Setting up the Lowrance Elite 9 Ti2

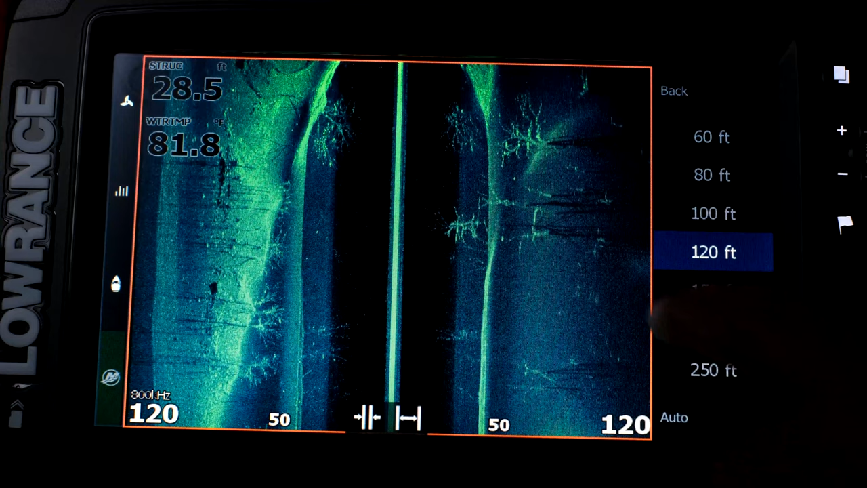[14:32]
On screen: water 81.8°F
you can see these underwater brush piles or trees and you can see their shadows and
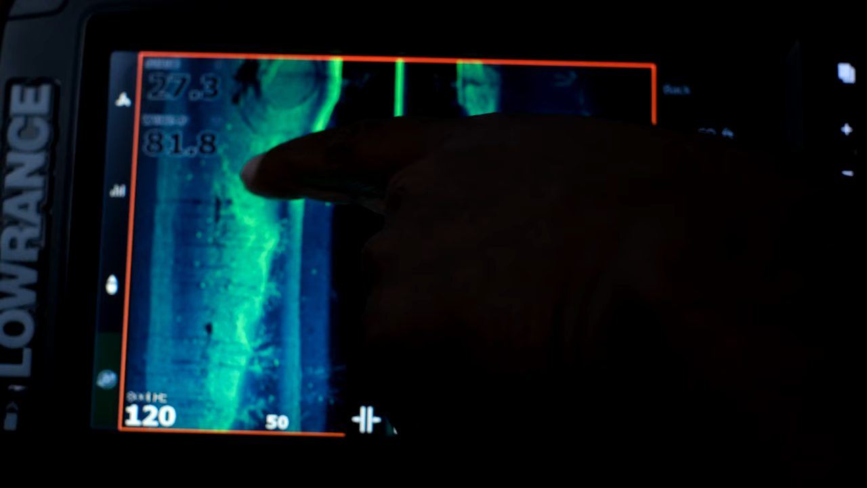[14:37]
you get all kinds of detail in here it's really cool and you can
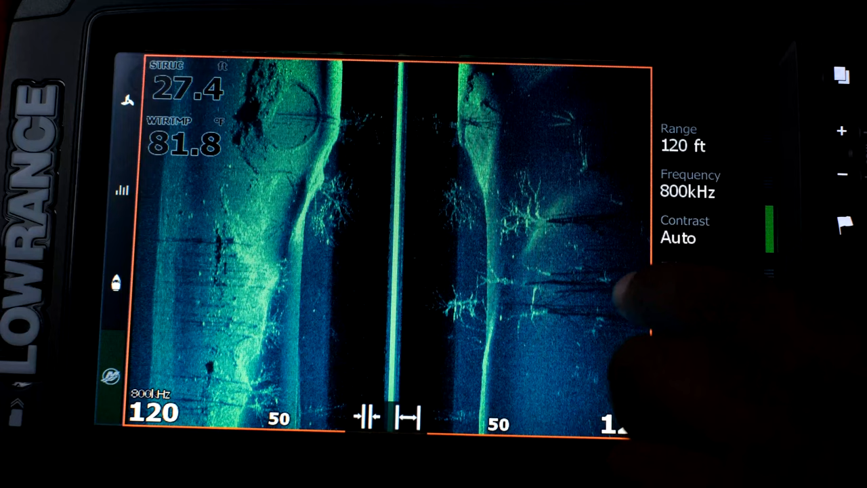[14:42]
On screen: depth 27.4 ft, water 81.8°F
change the color palette but I'm not going to change that again surface clarity
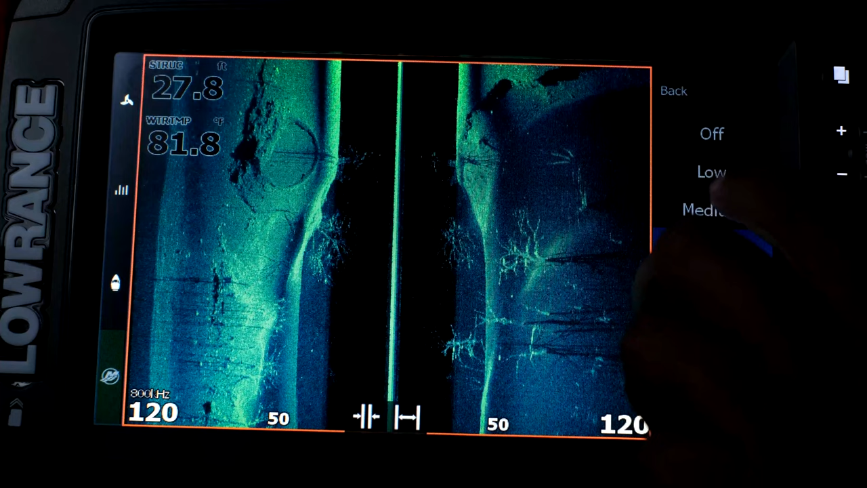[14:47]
On screen: depth 27.8 ft, water 81.8°F
you know if you want I like it high and
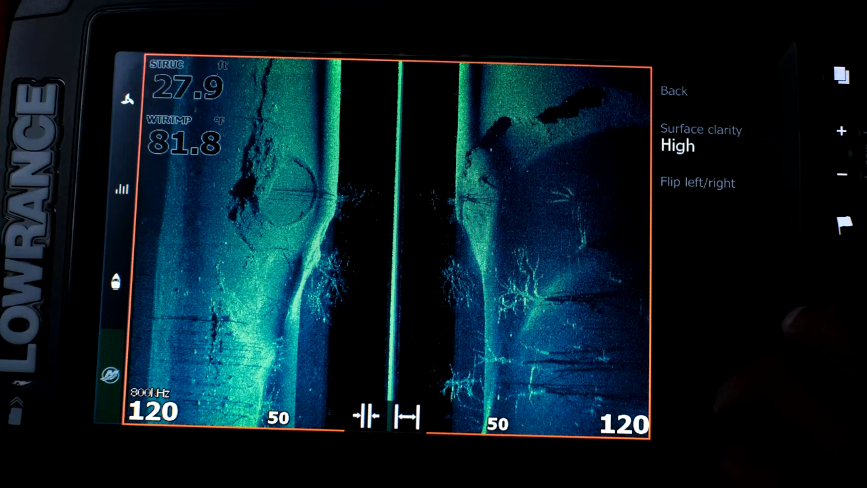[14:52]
On screen: depth 27.9 ft, water 81.8°F
you can flip the left and right which I'm not going to do and
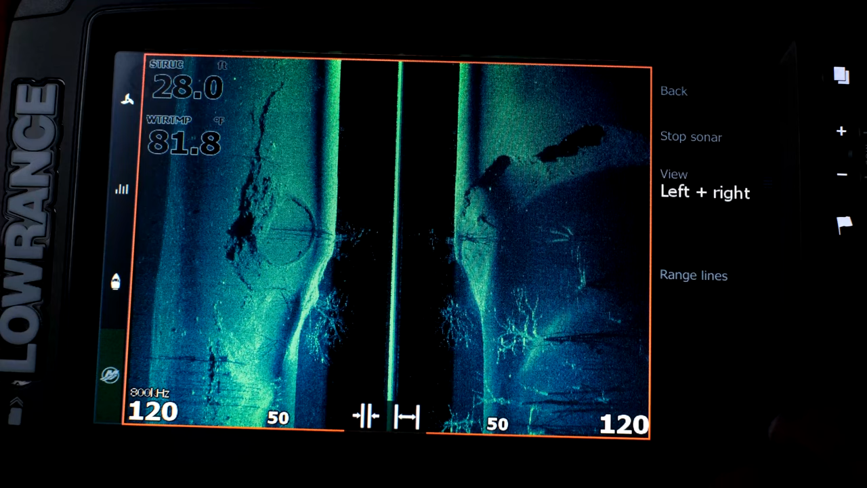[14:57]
On screen: depth 28.0 ft, water 81.8°F
you can stop the sonar you can change your view so it's left only or
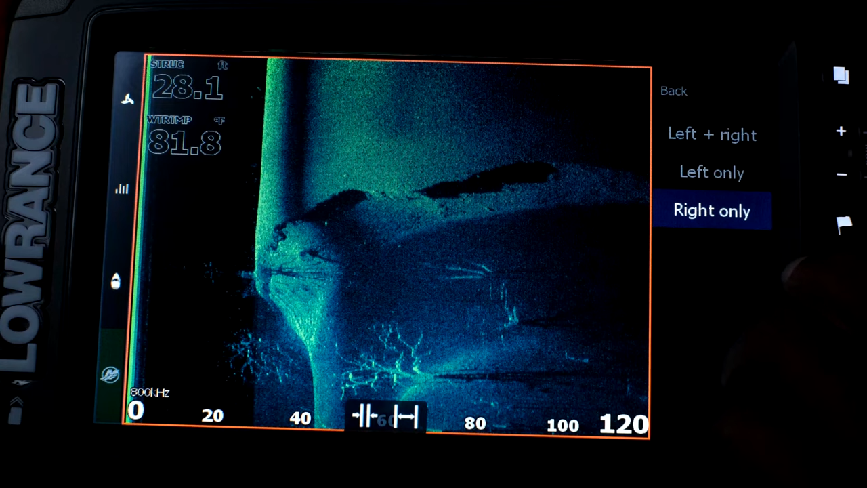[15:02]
On screen: depth 28.1 ft, water 81.8°F
right only if you're flipping you know you go left and right when you're
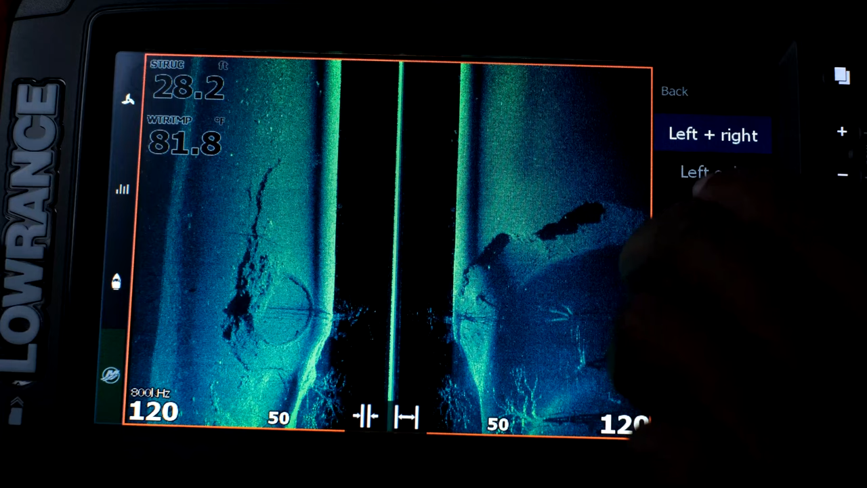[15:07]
On screen: water 81.8°F
deep deeper and you want to see everything around your boat boom
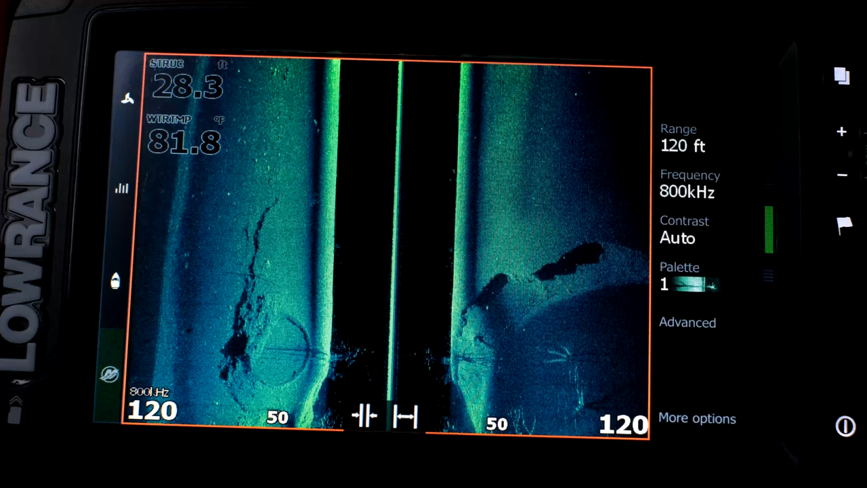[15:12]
On screen: water 81.8°F
okay so there's other stuff here like the charting